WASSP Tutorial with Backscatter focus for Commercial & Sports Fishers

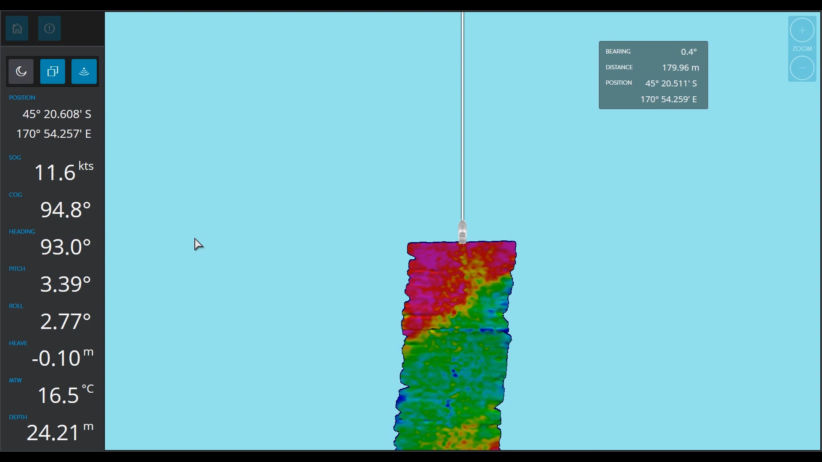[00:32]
On screen: depth 24.21 m, water 16.5°C
in wasp that is optional which i believe that any fisher with their salt should have and that's called backscatter so backscatter is often misunderstood i think too often and we talk about it in technical means so what i'm going to do today is just talk about it in terms of the practical sense the value that it's going to deliver to you as a commercial fisher so
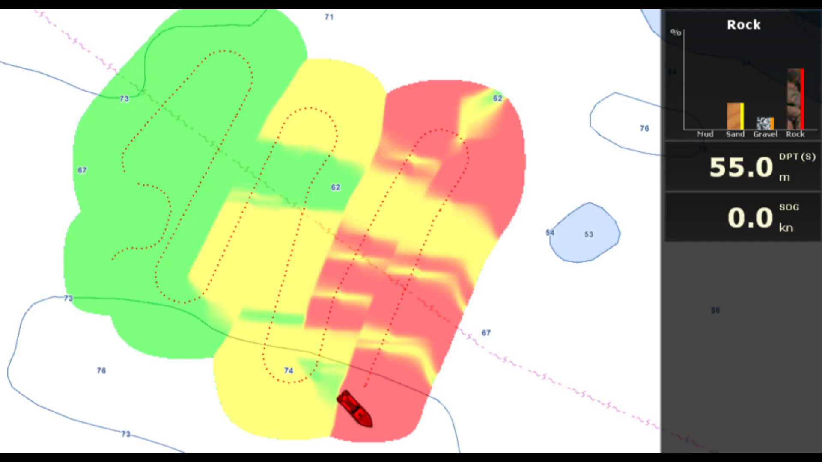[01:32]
On screen: depth 55.0 m, speed 0.0 kn
cscan we used um in modern times with lower cost options a fruna do a bbds one i think you got hondex type sounders and people are using these
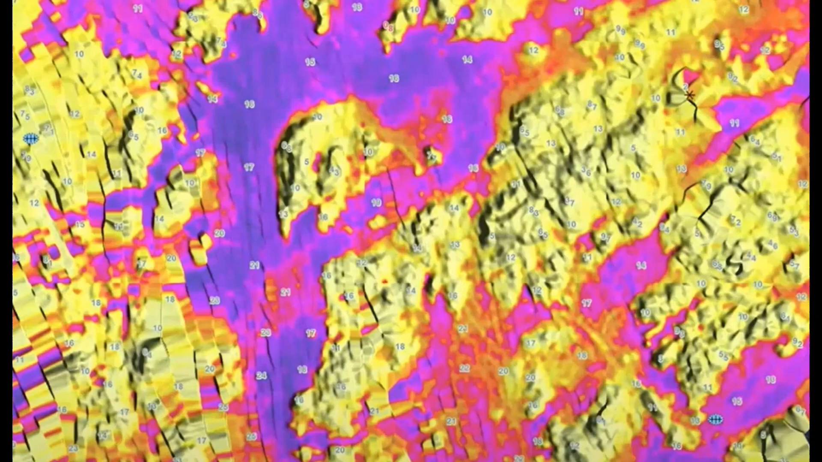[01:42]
tied into programs like maxi or time zero as it's called now professional great programs and i'm not trying to to cry down that technology great technology for its price points however with wasp we go a whole level beyond that
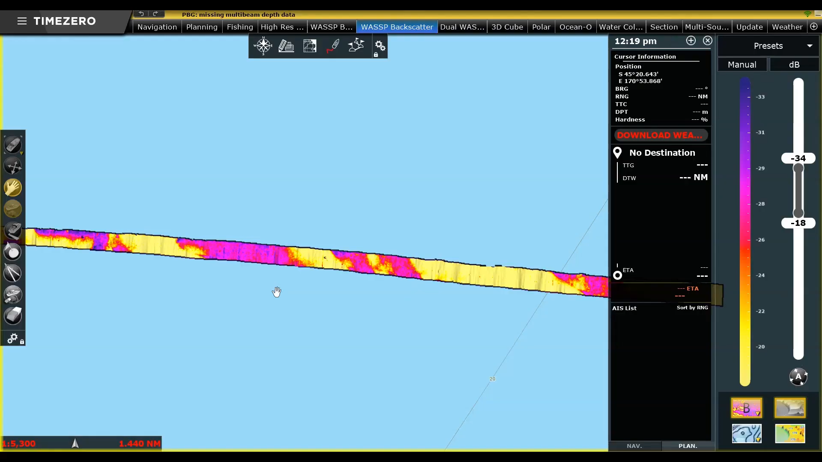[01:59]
the great news is that you can still use time zero professional software which is an amazing software suite but instead of using a single beam echo sounder as your source of hardness information you could use the wasp multi-beam system and all the
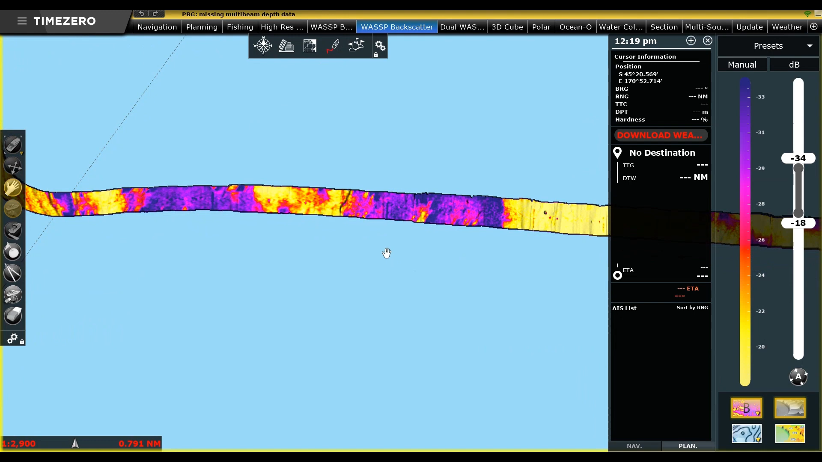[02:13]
benefits it brings with its super wide coverage and ultra high detail and definition
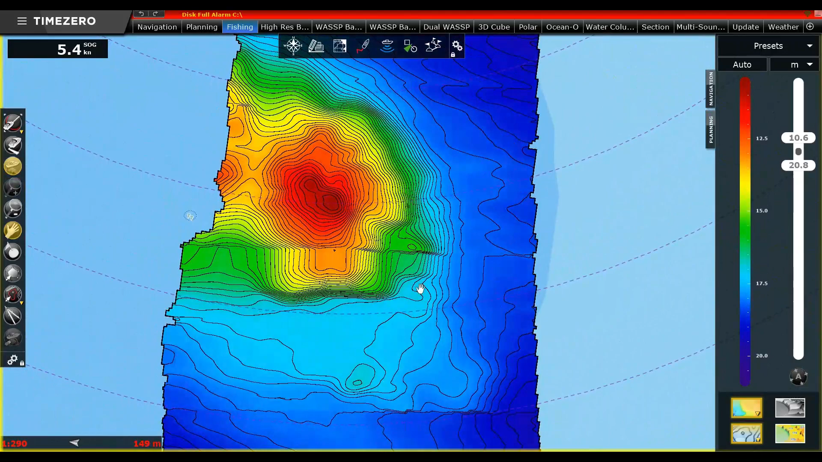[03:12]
pictures of the sea floor the shape everything is geo-referenced so every dot we put down on the sea floor
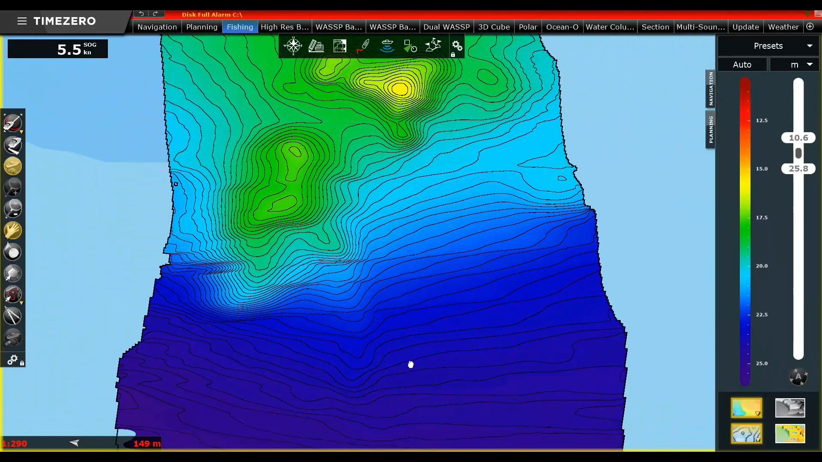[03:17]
On screen: speed 5.5 kn
has a latitude longitude and a depth reference around it and everything is stabilized as your vessel is
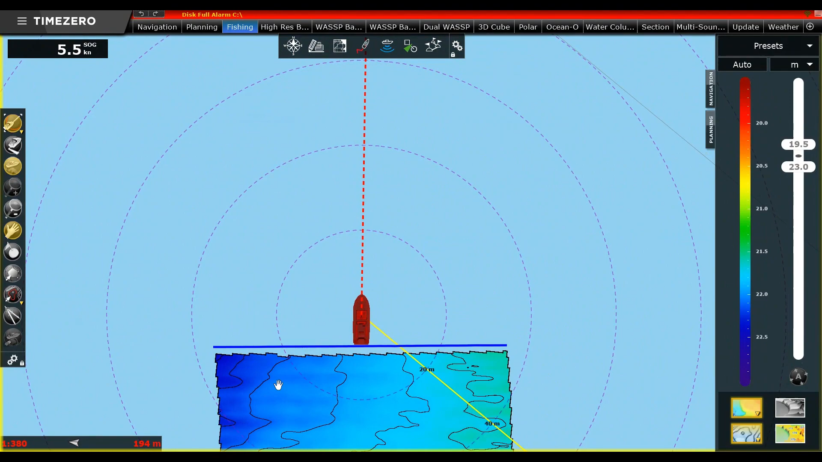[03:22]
pitching and rolling and you know moving around and you know dropping off waves the wasp is constantly
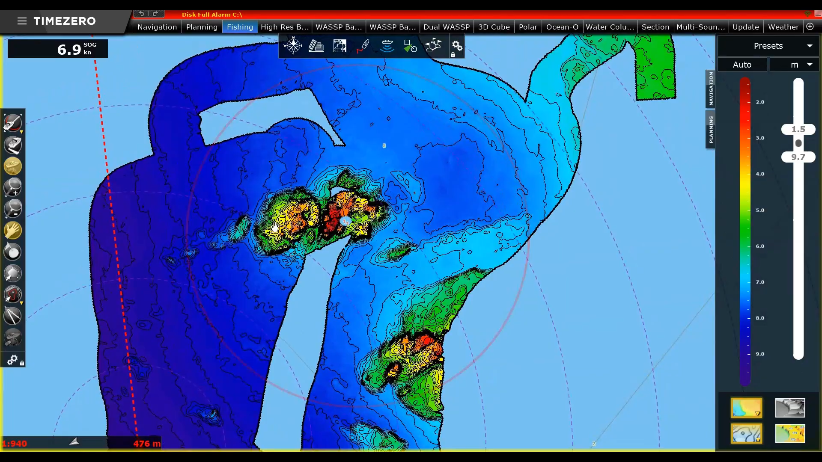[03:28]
On screen: speed 6.9 kn
compensating through those sensors that are connected to it which is why it's so critical that the wasp is set
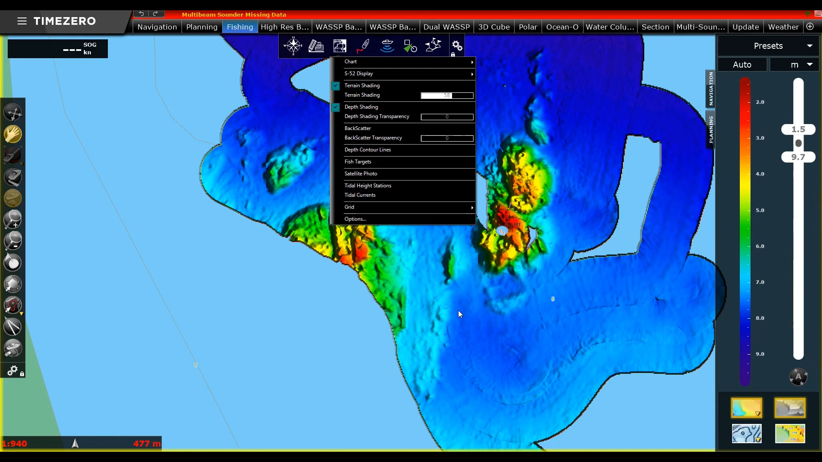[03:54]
on a better day you're going to map much more precisely than on a that on a rough day where you might be moving a bit those those
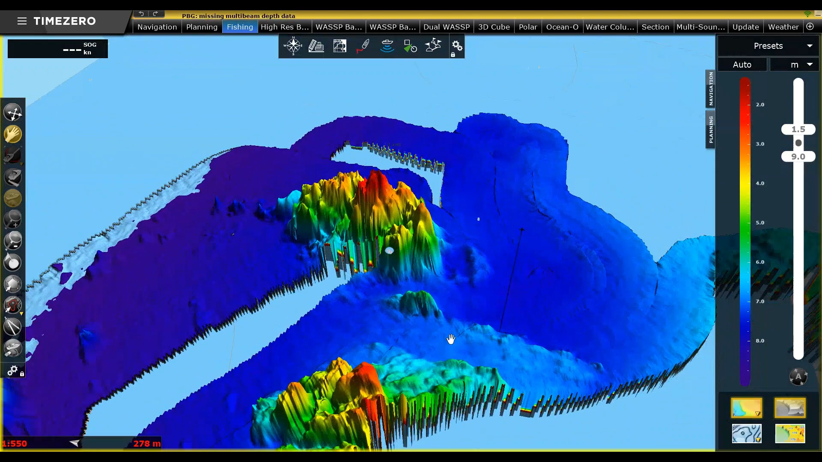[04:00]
sensors are trying to compensate but still even on rougher days you're going to map that that structure and you're going to map those those fish targets if you've got the water column targets and you're going to map that backscatter which we're
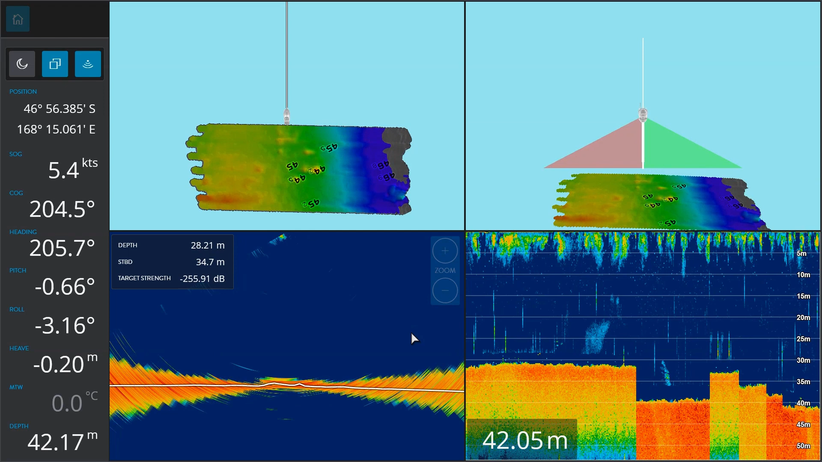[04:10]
about to talk about our swath which is what we call our beam pattern is made up of 26 elements which generates a pattern that is 120 degrees wide and three
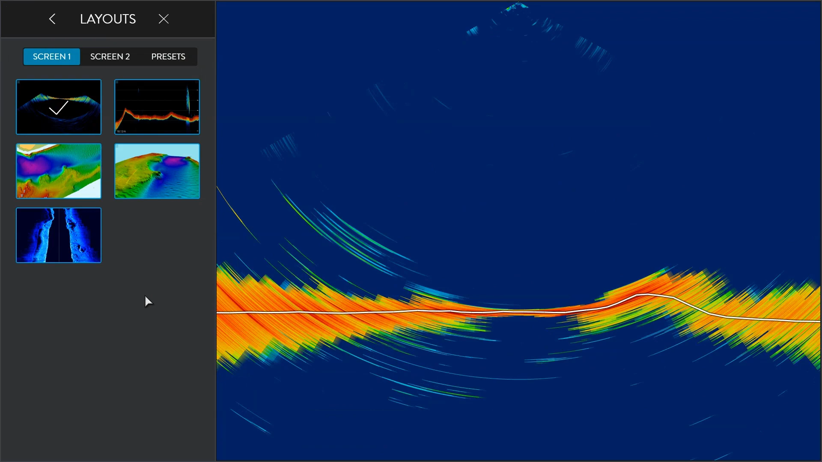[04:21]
and a half degrees four and aft so when you compare that to a traditional sounder which could be anywhere from
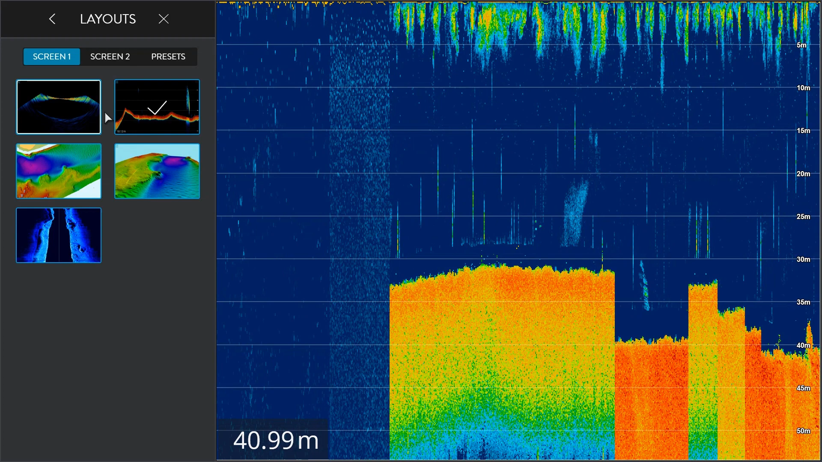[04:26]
On screen: depth 40.99 m
say five degrees to 30 degrees depending on the frequency and the depth you're fishing
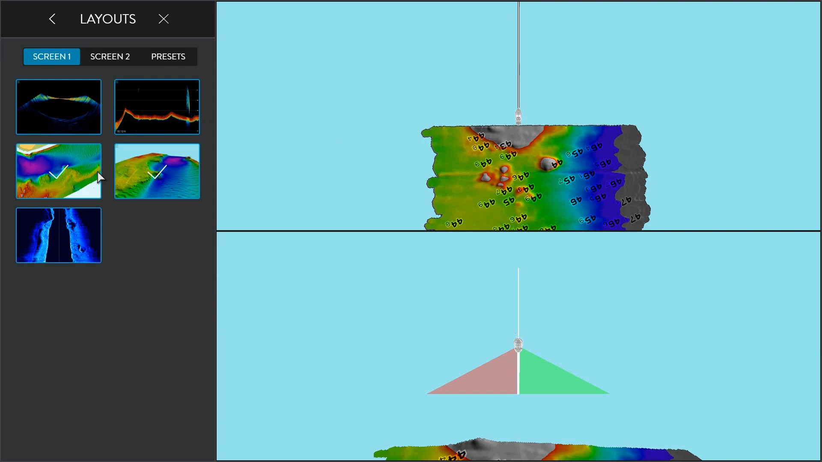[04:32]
we have a much wider coverage but also we have a much narrower coverage fore and aft which gives us our resolution we've got really really good detail of the sea floor so
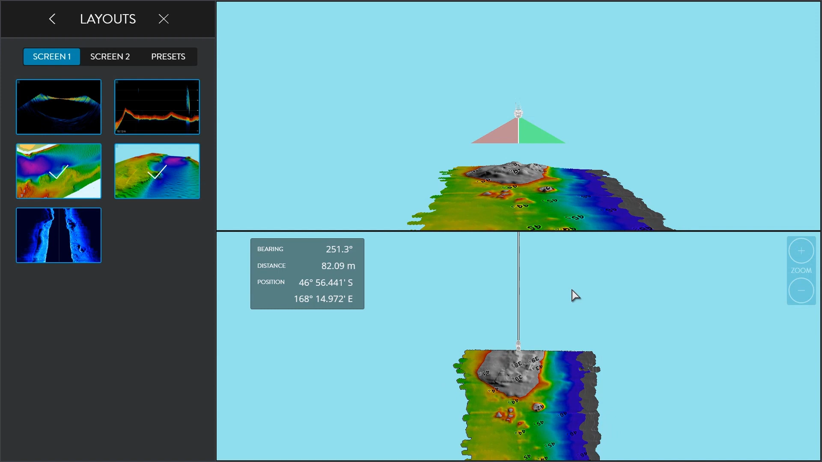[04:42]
being 120 degrees wide we could generate generate over 224 detection
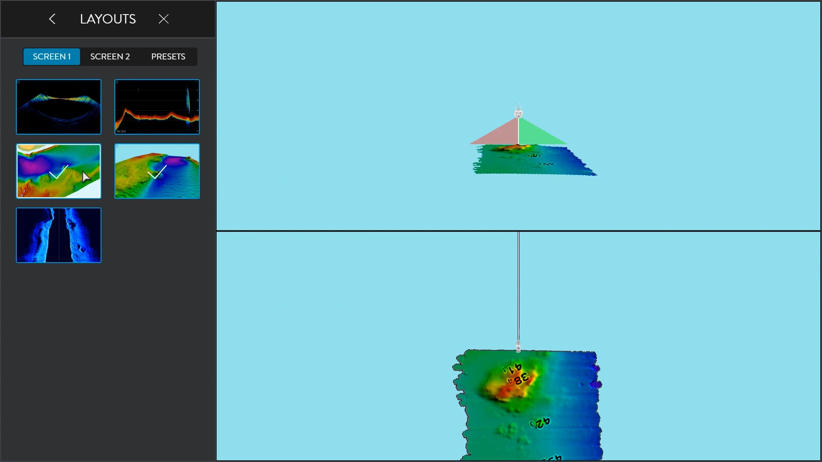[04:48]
points on the sea floor in shallow water we put down pings up to 38 pings
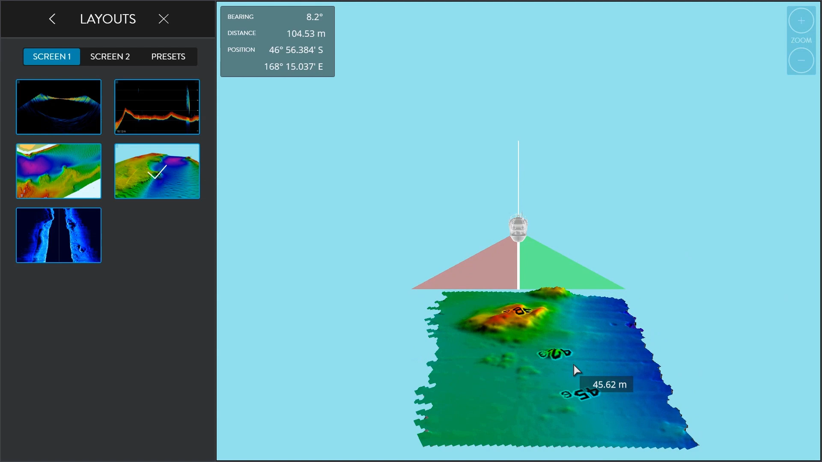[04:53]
per second incredibly quick which means we can map its speed so so long as you don't add air passing over the transducer wasp was unlike other technologies we can be going flat tack and we could still be actually
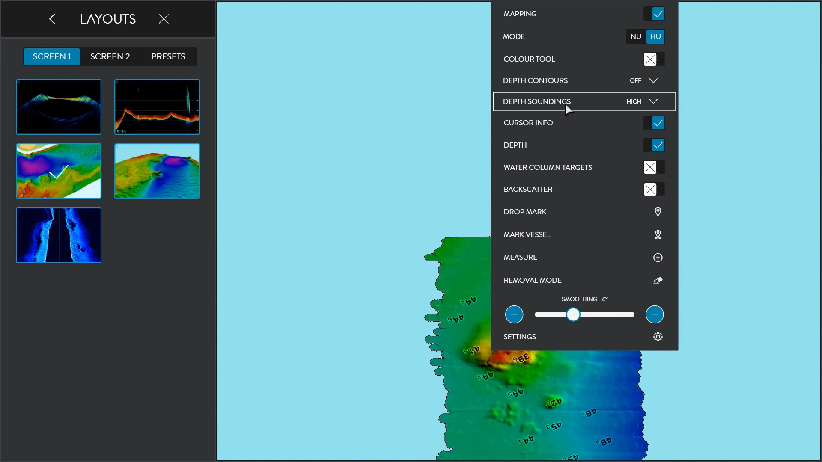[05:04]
mapping the sea floor whereas on a conventional sounder will completely manipulate the image that is to say if i was to sink the ancient pyramid of giza on the sea floor and to go steaming over